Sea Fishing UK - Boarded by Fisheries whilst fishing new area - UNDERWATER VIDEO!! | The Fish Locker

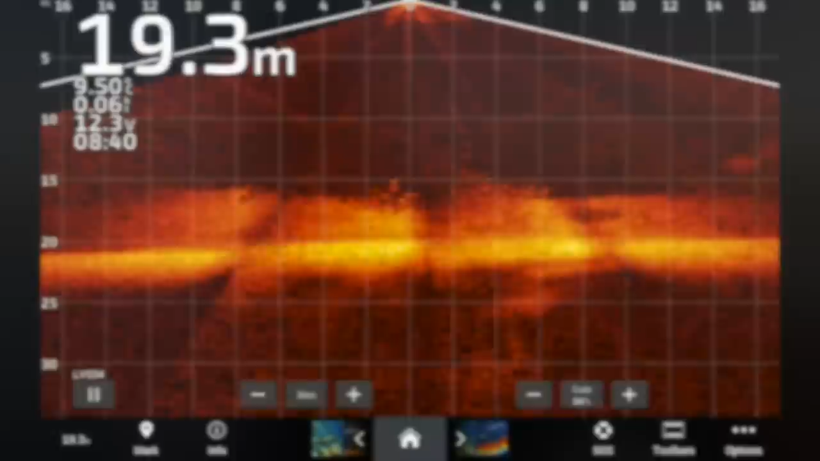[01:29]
On screen: depth 19.3 m
The cloud all over the seabed between 20 and 15 metres is all fish.